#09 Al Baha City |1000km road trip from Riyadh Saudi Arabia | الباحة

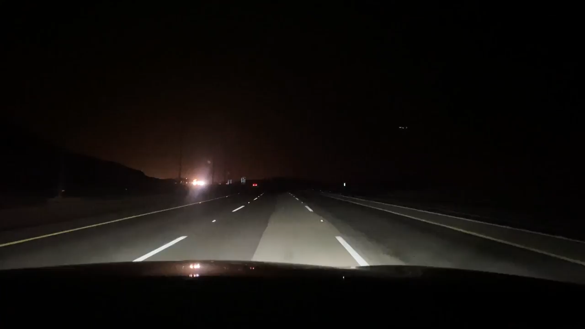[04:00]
लेन एसिस कंट्रोल एक्टिवेटेड यह दोनों जो लाइन है यह दोनों लाइन के पीछ में ही कार चलेगी हमें कुछ करना नहीं है और टोमेटिक चलेगी
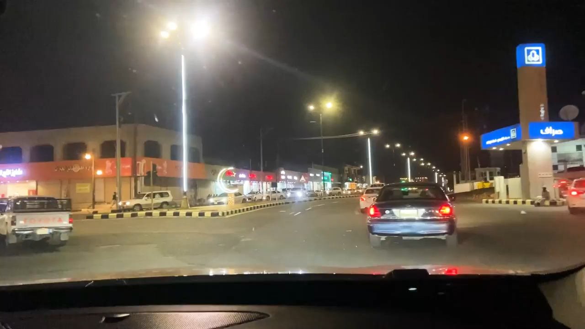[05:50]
अब ही 150 किलो मेटर बचे हैं हम लोग छोटे से सीटी में उसको क्रॉस कर रहे हैं और 150 किलो मेटर के बाद पहुंच जाएंगा वेलकम टू बाहा फैनली हम लोग पहुंच गया
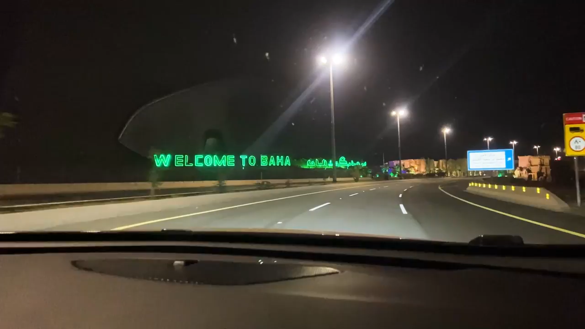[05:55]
अरौंड दस से पंता मेरे टॉर लाएगा सुबह सारे चार हो गया